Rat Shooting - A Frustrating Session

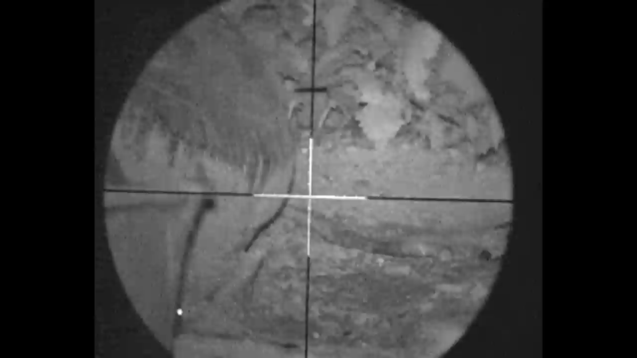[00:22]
They teased me at every opportunity, just sticking their nose out. Until eventually one managed to be brave enough to stick its whole body out, and got its just reward.
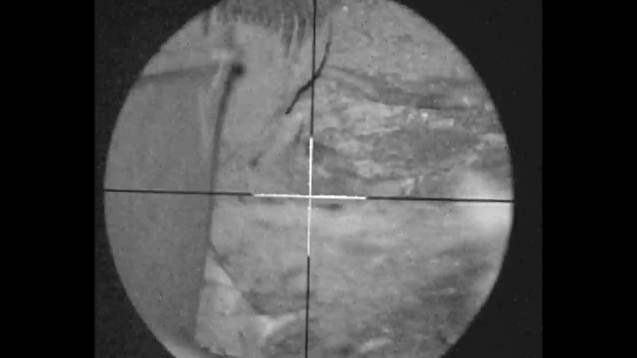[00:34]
I put some oil and chocolate mix on the floor here, and that's what that one's licking at. That one jumped in there and died just behind the pail in the hole in the ground.
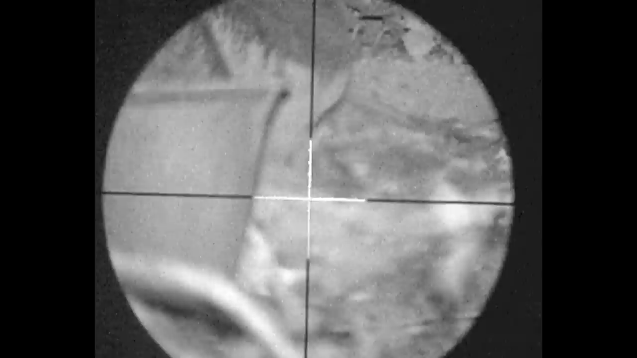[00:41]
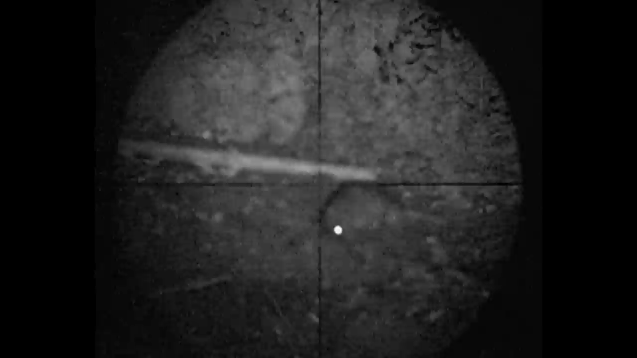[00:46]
Another nice body shot. And again, back to being teased.
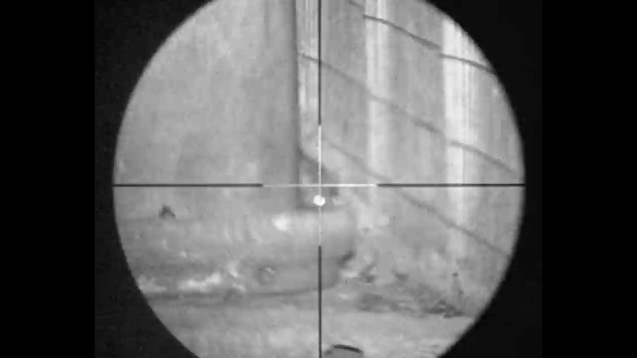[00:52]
This looks like it could be a good spot to sit. I've had success before here. But I think some modifications to this feeder setup. Maybe put it up in the air a bit, so I can see under it.
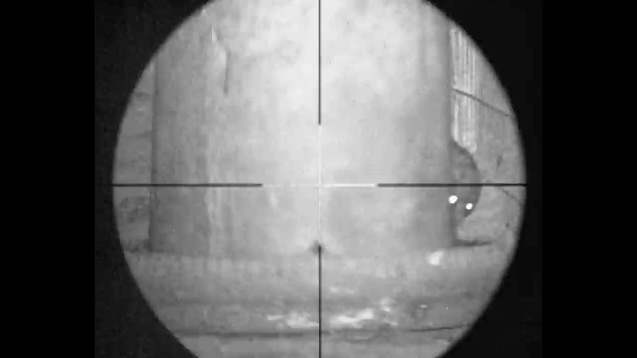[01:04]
Or move it back a bit further to allow the holes to be exposed. Probably the way forward I think.
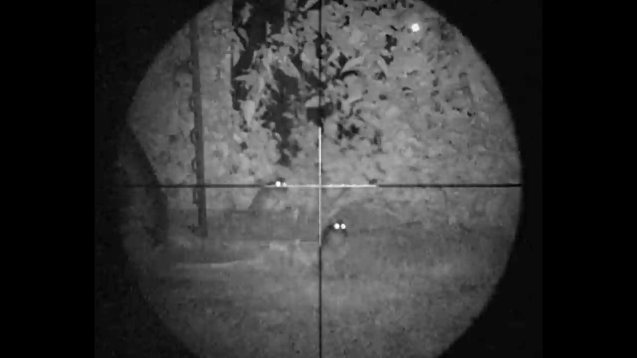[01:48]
After the frustration of the huts, I moved up the field and spotted these two sat there. And stopped that one clean with a body shot.
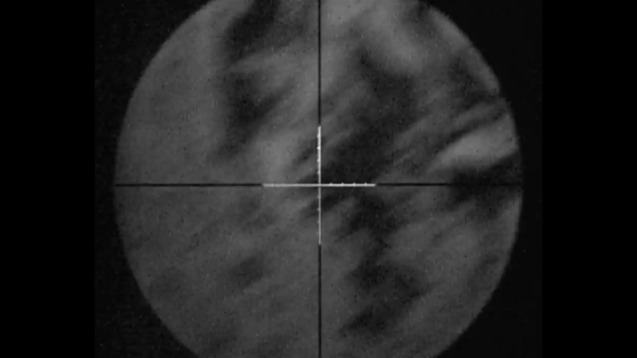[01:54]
And a little bit later on, I spotted another couple of candidates.
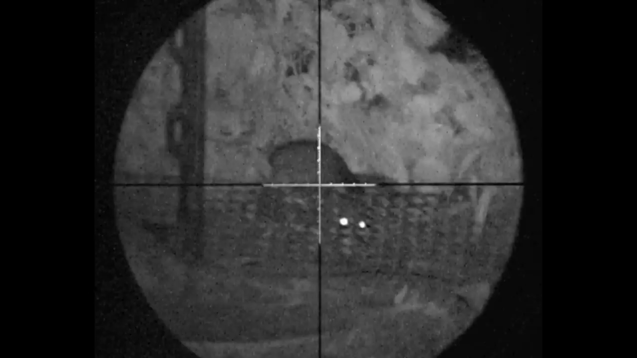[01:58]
This one with his head below. A bit of wire. And a little pair of eyes poking out there.
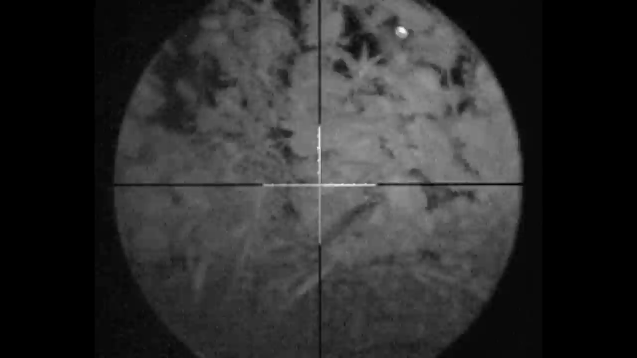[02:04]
But I'd much rather take this one if he'd only lifted his head up. Which he isn't doing.